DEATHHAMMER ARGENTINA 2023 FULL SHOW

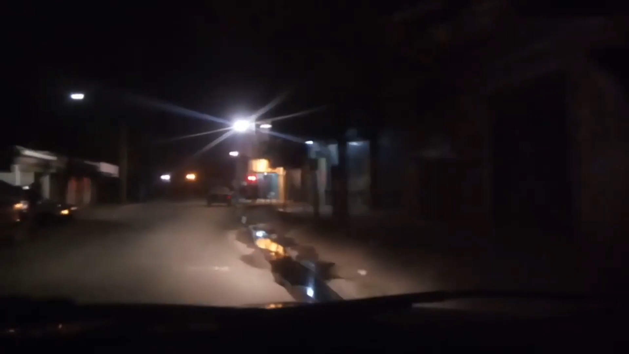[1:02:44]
Un día tendría que hacer un compilado de estúpidos con las luces que te encandilan. O sea, poner pausa y filmar cada vez que aparece uno. Yo tenía todo el día tocando, sacando y poniendo pausa, sacando y poniendo pausa.
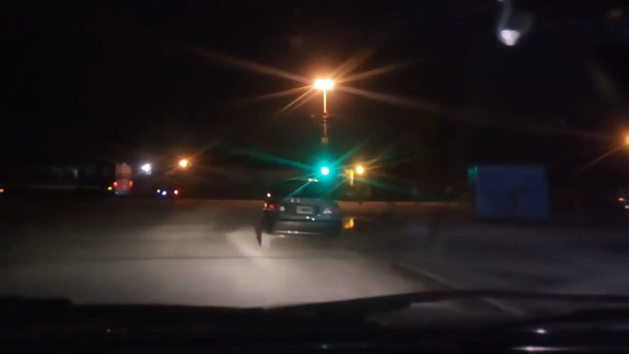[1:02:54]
A todo el día no, toda la noche. Bueno, y esta es, voy a doblar a la izquierda, sentido ruta 21. Esta es la ruta 1003.
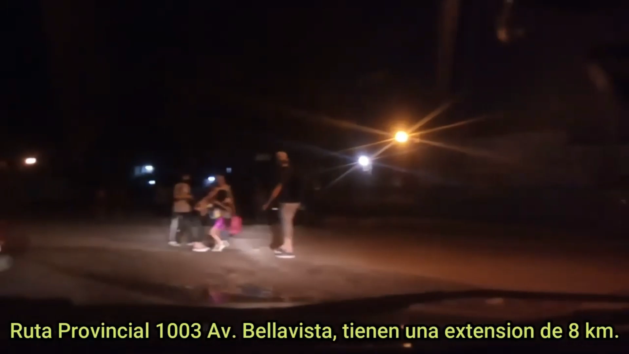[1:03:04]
No sé qué es lo que tiene de ruta,
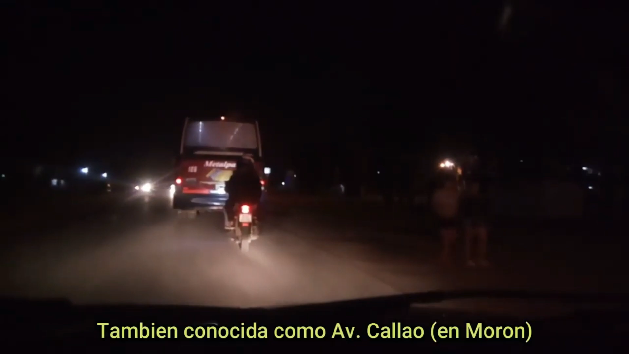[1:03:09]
porque está destruida y no podés ir a más de 40 porque siempre hay tráfico, siempre hay embotellamiento.
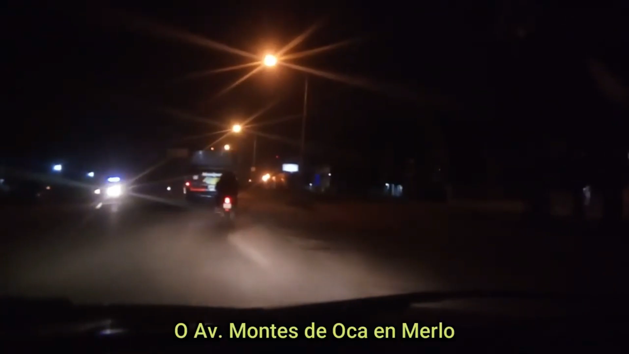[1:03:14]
Bueno. Pero esta es ruta provincial 1003. Mugre de la mugre, en Merlo es esto. Ahí están lo de las luces, mirá. Mirá. Yo no puedo...
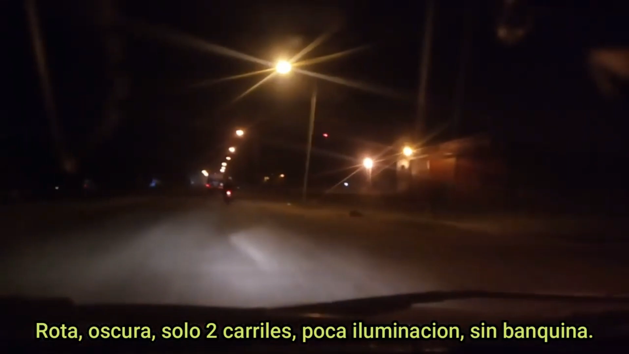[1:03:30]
Hay una palabra que lo describiría justo, pero no se puede usar en el siglo XXI. Por lo menos de manera pública.
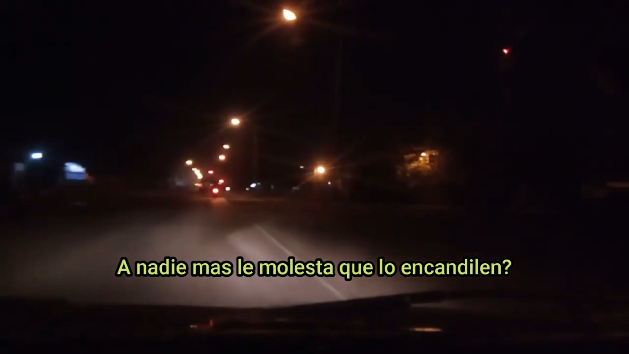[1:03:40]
Yo no lo puedo creer. O sea, no ves a los otros, o sea, o a ellos, no sé. O yo tengo un problema a la vista, capaz, y me molesta a mí, capaz que no le molesta a nadie más. Y soy el único estúpido al que le molesta, entonces tengo yo un problema. Pero no entiendo, ¿a nadie le molestan las luces?
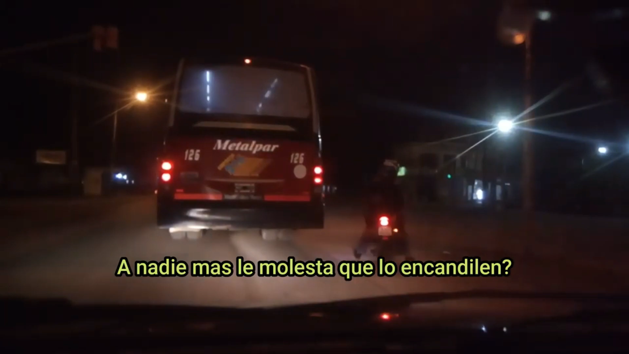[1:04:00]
¿Solo a mí? Porque te das cuenta, si a vos te molestan las otras, entonces lo primero que haces es mirar tus luces, a ver si vos estás haciendo lo mismo. O les chupo huevo, no sé, no, la gente acá tiene una mentalidad. La ruta, mirá hace cuánto estoy parado acá. Ruta. La vereda, bien, gracias, no existen, son todo tierras.
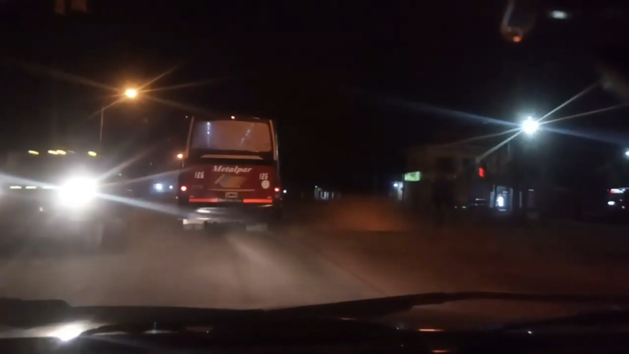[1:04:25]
Qué asco.
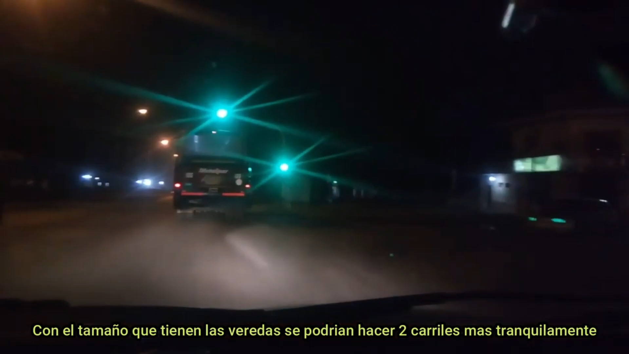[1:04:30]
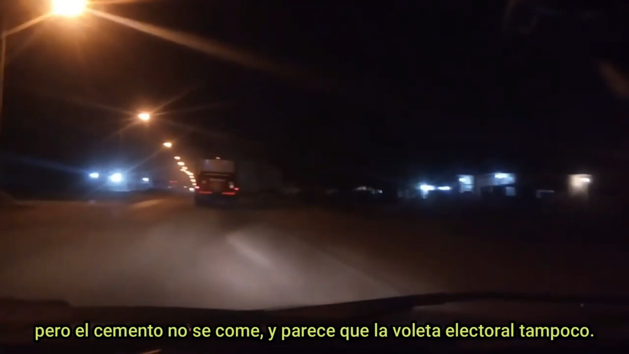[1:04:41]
Hay como una neblina aparte de toda la mierda que están quemando por todos lados.
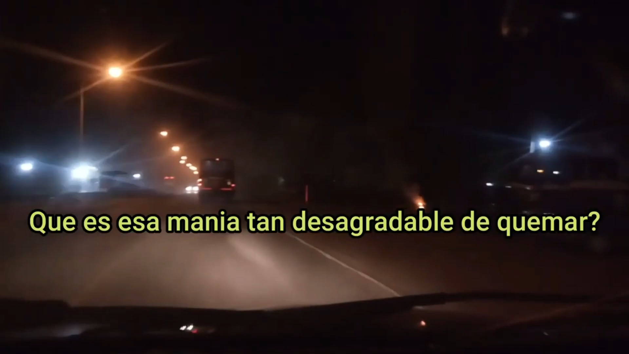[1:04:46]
O sea, cada 2x3 encontrás un fueguito ahí. Prendá fuego, loco. ¿Cómo te prendés fuego vos?
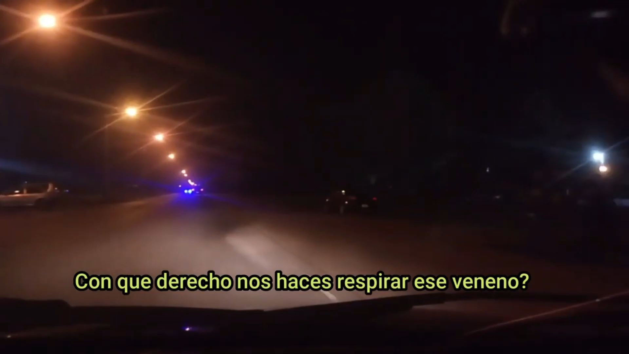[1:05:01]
Está al fondo derecho, te saca ruta 21. A la altura de Libertad. Más a la izquierda, Pontevedra. Y si la agarrás a la derecha, bueno, es Libertad. Y te vas para al fondo, terminás en, sí, que ya es Padua, creo. Terminás ahí en Las Vías, que es Avenida Santa Rosa.